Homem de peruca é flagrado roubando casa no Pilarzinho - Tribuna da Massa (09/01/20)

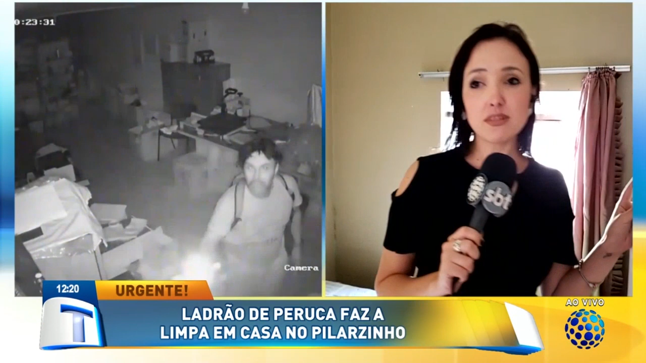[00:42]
Noite do dia de 30 de janeiro, a família que mora aqui há 45 anos, teve um baita de um susto.
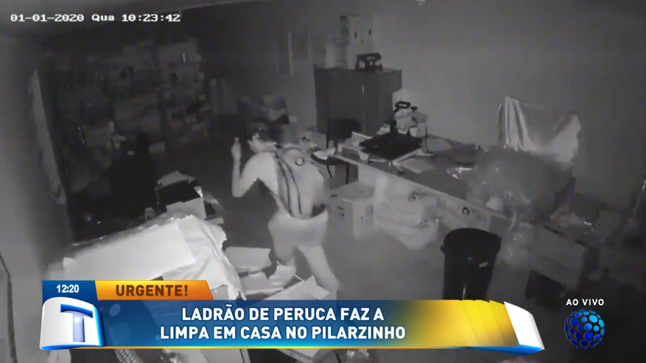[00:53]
Esse ladrão da peruca entrou por essa janela aqui, não tinha se cadeado, por quê?
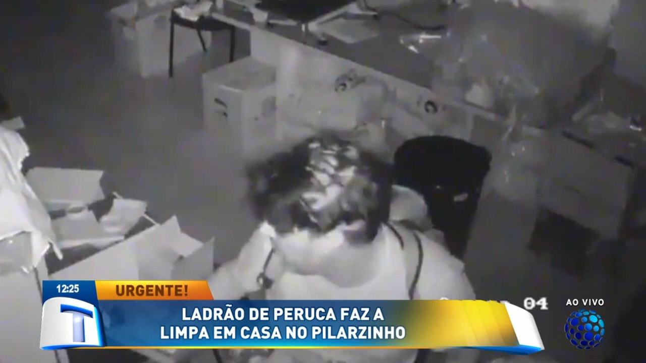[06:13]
O cara, o ladrão, é uma figura, esse ladrão. Agora, o pior de tudo, sabe o que eu fico pensando, Bruna Freire? Né? Se, ainda bem que ela não tava ali, né? Porque imagina você tá de cara com um bicho desse aí na sua casa, rapaz? Com uma peruca dessa? Hã? Não, não. Você não sabe se é o demônio, se é ladrão, né?
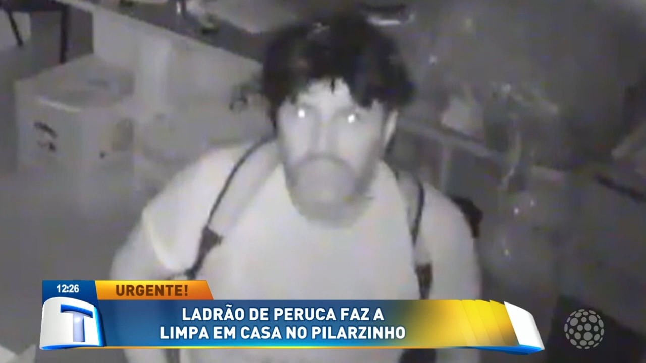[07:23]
É esse aí. Você conhece? Entre em contato aqui com a Rede Massa, com a polícia. Vamos recuperar os bens aí desta jovem senhora. 10 mil reais, viu? 10 mil reais.